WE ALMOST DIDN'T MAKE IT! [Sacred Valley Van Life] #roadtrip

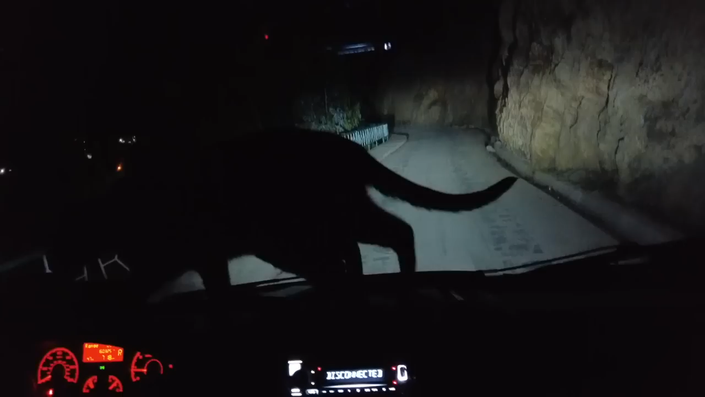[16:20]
I drove a kilometer. Why don't you put it at that turn? And there were like rocks in the road and stuff. We just hit one. So I think what we're gonna have to do, Emily, is you can go to the back and you can be my eyes.